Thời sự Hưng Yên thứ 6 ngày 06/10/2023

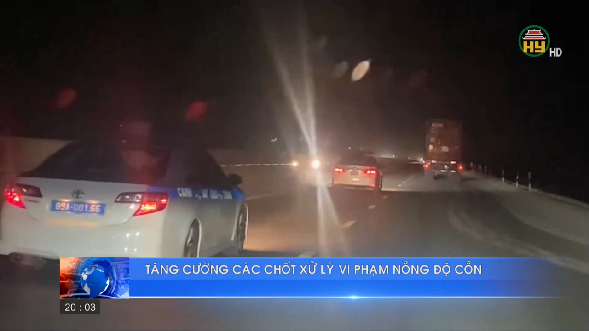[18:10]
đêm ngày 5 tháng 10 các phóng viên theo chân tổ kiểm tra số 1 thuộc phòng cảnh sát giao thông công an tỉnh Hương Yên lập chốt trên